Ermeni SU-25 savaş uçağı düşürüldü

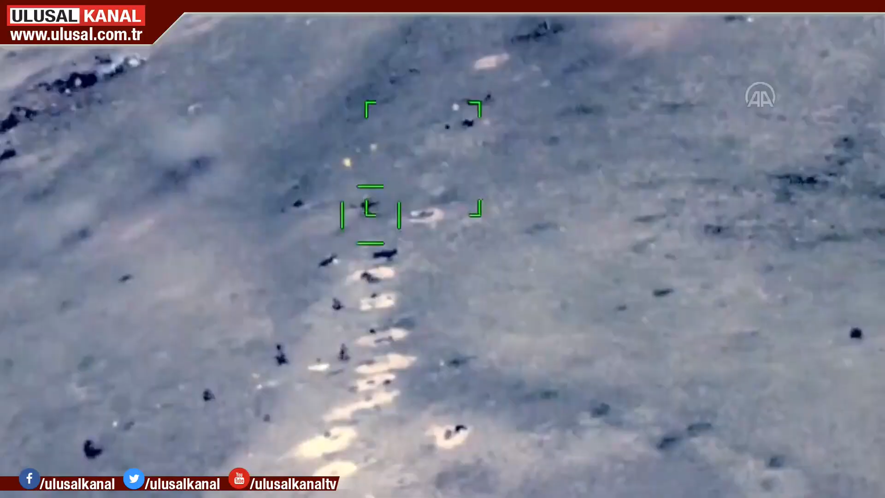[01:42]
Görüntülerde Ermenistan ordusunun çok sayıda tank, zırhlı araç, top, kamyon ve mühimmatı bırakarak kaçtığı görülüyor.